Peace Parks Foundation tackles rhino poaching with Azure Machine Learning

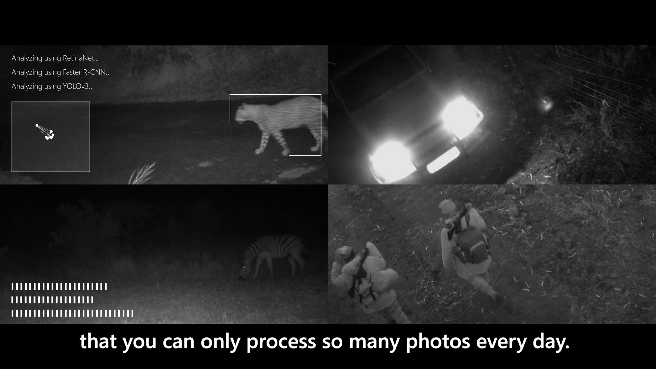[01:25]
What we're able to do with this system is that this photo is processed by a machine learning model and only sends down the relevant photos, which is humans and vehicles.